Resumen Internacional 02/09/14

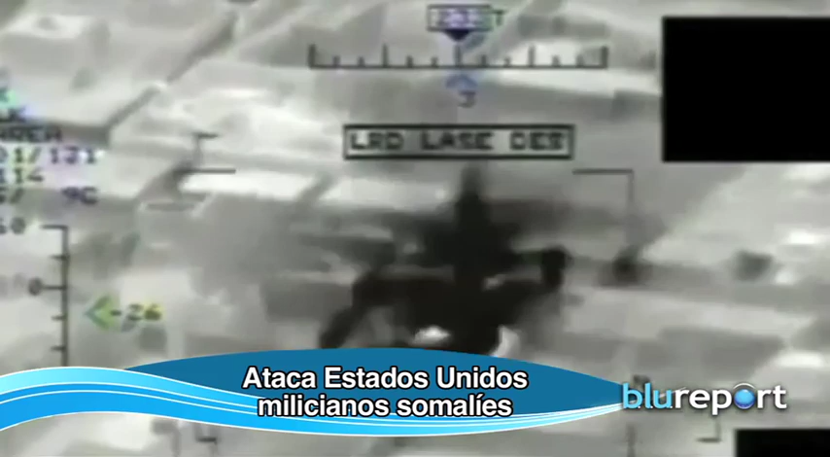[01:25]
Un testigo dijo que se produjeron explosiones estremecedoras en el ataque.